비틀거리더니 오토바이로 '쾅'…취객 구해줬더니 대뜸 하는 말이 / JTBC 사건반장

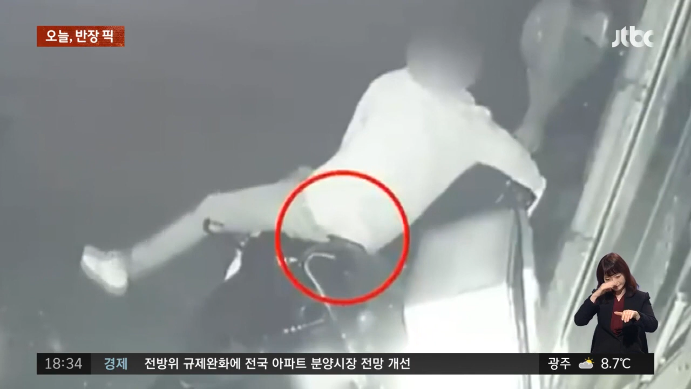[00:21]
하지만 휴대폰은 꼭 챙기는 남자. 한번 저렇게 오토바이를 내려다 보더니 아 이거 저거 왜 쓰러져 있지 하더니
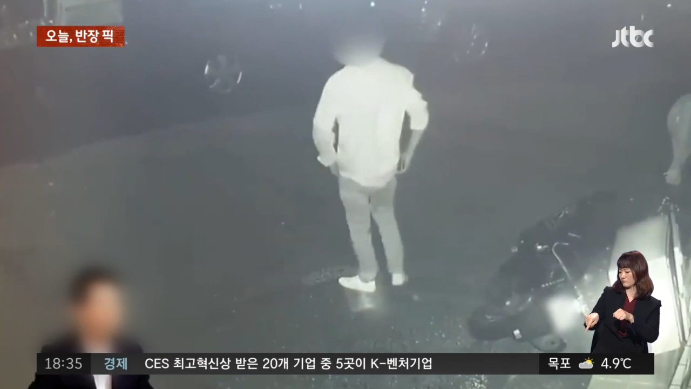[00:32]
하면서 또 자기 가던 길을 총총 걸어갑니다. 자 백 변호사님 지금부터가 중요합니다. 잘 들어보세요. 저 오토바이 주인이 저 취객에게 지갑을 돌려줬습니다.
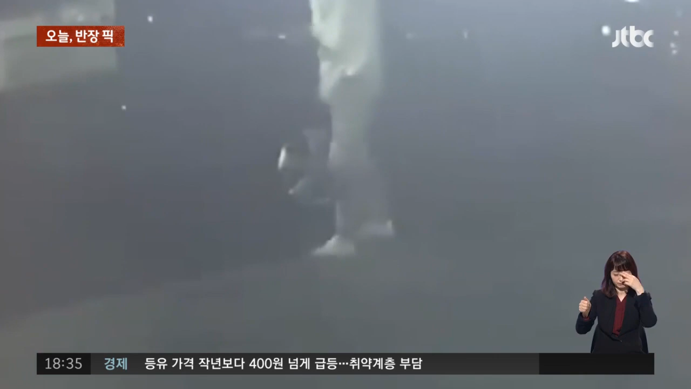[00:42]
왜? 흘려놓고 갔으니까. 지갑 돌려주면서 선생님 오토바이 파손된 건 변상해 주셔야죠 했더니 흡사 이 도끼가 니 도끼냐 했을 때 아닙니다 했던 나뭇군마냥 내 지갑이 아니라고 부인을 했다는 거예요.